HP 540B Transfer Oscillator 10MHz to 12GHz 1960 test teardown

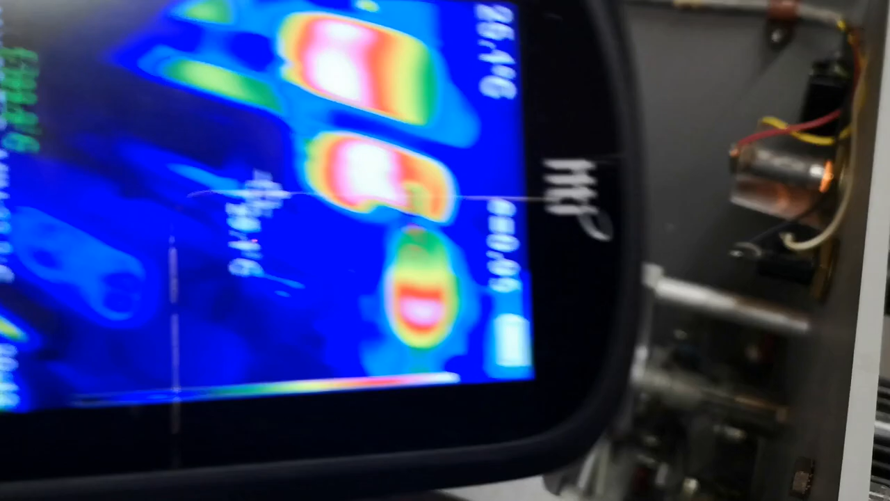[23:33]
so that is actually really really smart so to prove it's not working see one
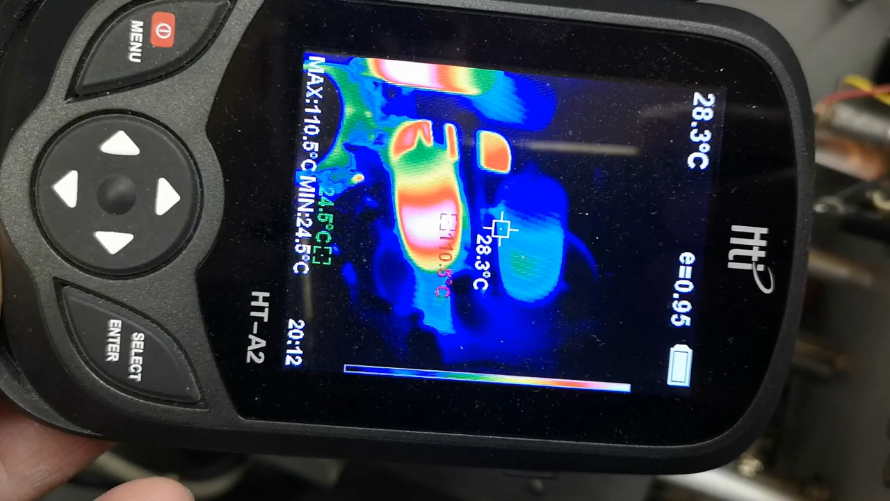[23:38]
On screen: spot 28.3°C, max 110.5°C, min 24.5°C
is 110 celsius and the other one is nothing so
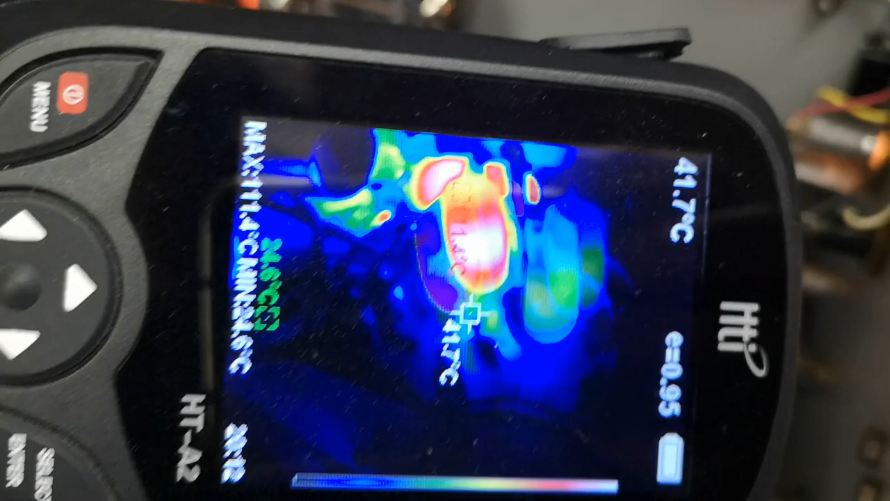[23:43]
On screen: spot 41.7°C, max 111.4°C
it's actually just copying a little bit of temperature for from the other one